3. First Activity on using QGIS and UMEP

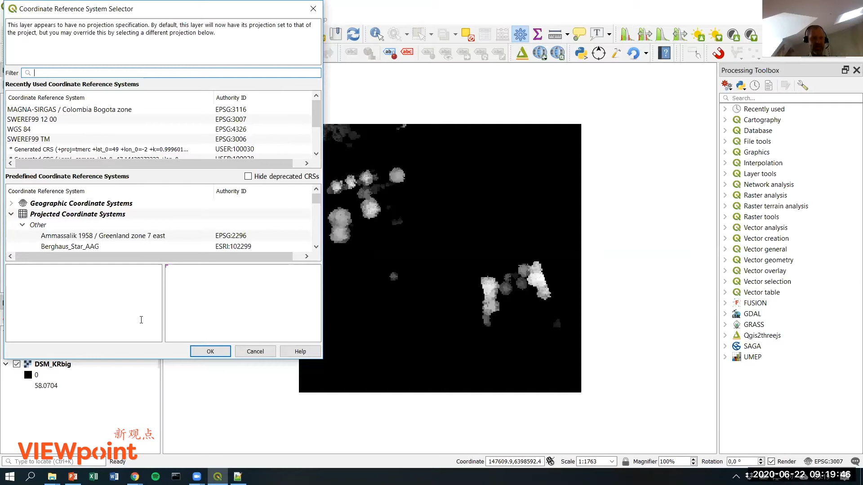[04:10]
This means that the layer has no coordinate reference system set. So we need to set this before we continue. So you click on the question mark and we're going to use the same coordinate system as before as the first data set. So it's 3007.
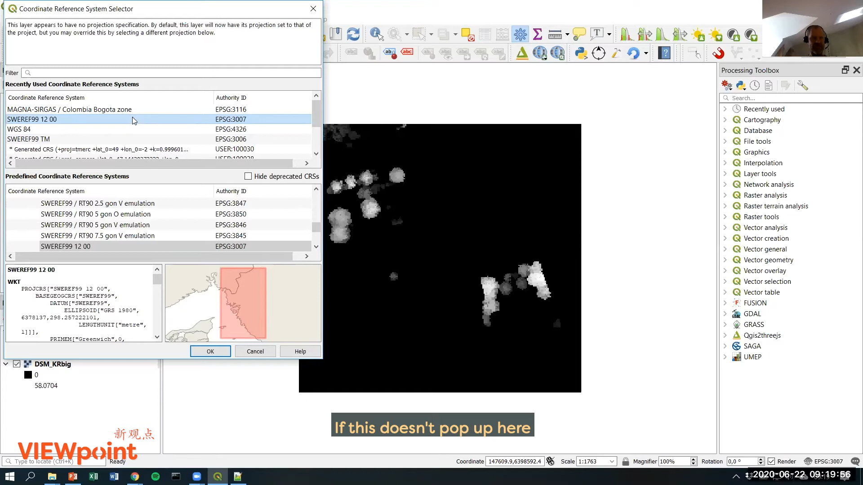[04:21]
If this doesn't pop up here, you can always search for your coordinate system and then it shows up. So here you now have the data set in the correct coordinate system. And what you can see here now is this is the layer panel. You can see that we have two data sets covered and the order of this is the one that shows on the top is the one that you can see.